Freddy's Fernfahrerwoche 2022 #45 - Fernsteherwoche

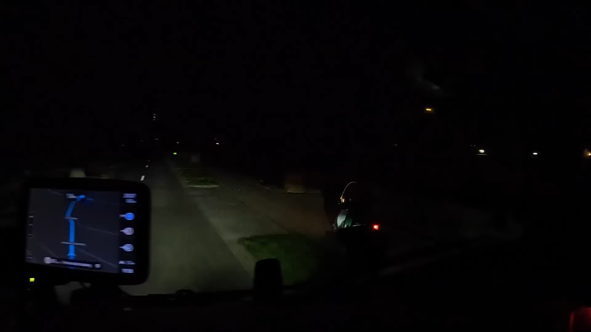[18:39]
dürfen diese roller hier eigentlich in holland fahren ich fahre hier also ich traue mich nicht schneller zu fahren dieser roller hat mich also der fährt locker 80 oder sowas ich fahre jetzt
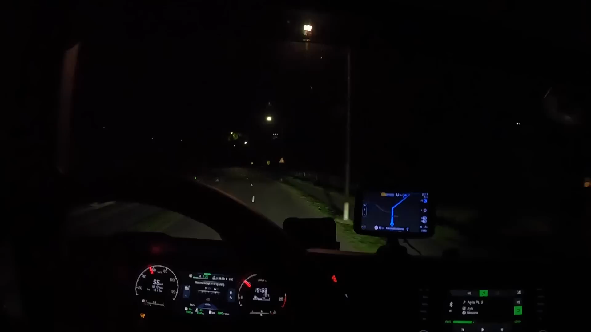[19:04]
weil die autobahn gesperrt ist und ich schon oberschlau abgefahren bin und gedacht habe ha ha ha also ich nicht mein tomtom hat sie erkannt und wollte vorne wieder auf die autobahn war da trotzdem gesperrt ja jetzt muss ich hier oder bin ich hier durch die dörfer gefahren und gehe den ganzen holländern
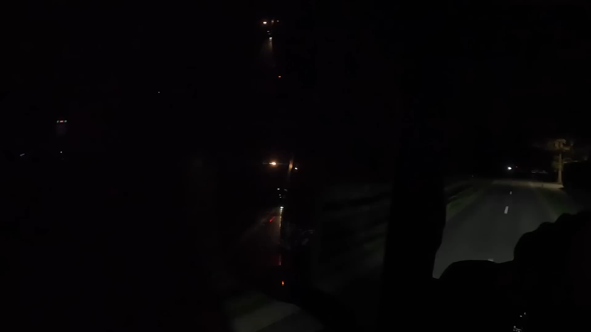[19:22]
hier auf den sack weil ich mich nicht traue schneller zu fahren weil diese straße hier so eng ist ja und dann mal gucken ob ich jetzt gleich auf die autobahn komme oder nicht weil es hat mich jetzt schon zehn minuten gekostet also jetzt habe ich aber keine lust mehr wirklich jetzt ist die autobahn da schon wieder gesperrt oder was
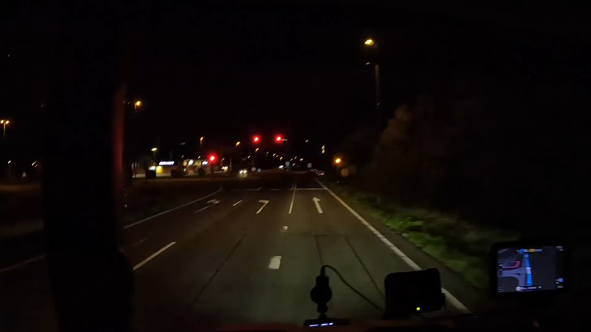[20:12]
was ist es in diesem land mit diesen ampeln ja ich bin nicht mal zu schnell gewesen naja so nicht auf ich habe mich schon genug aufgeregt von wegen dieser blöden
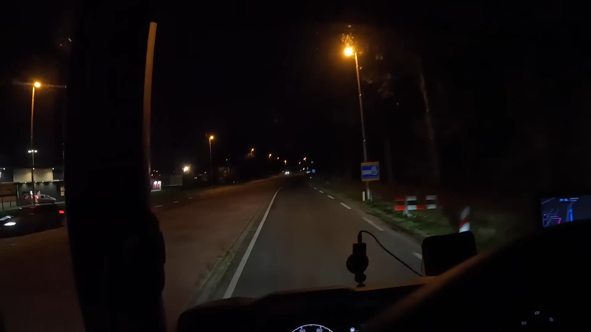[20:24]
sperrung da mal schauen ob ich da jetzt noch einen platz kriegen oder nicht aber das sieht eigentlich relativ voll aus aber
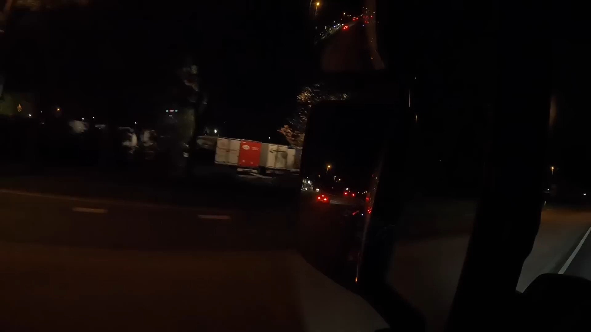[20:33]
ich glaube auf der anderen seite gegenüber kann man auch noch brauchen ich glaube ich habe es
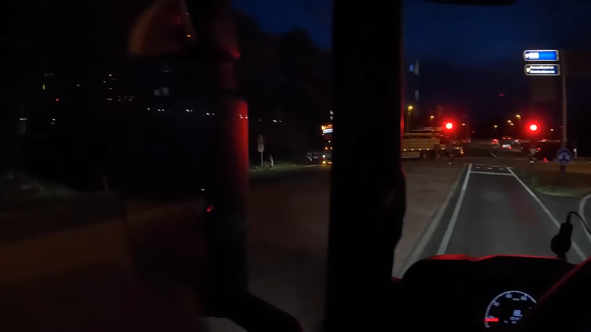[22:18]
die moteure sind schon da die stehen da vorne aber der chef fehlt noch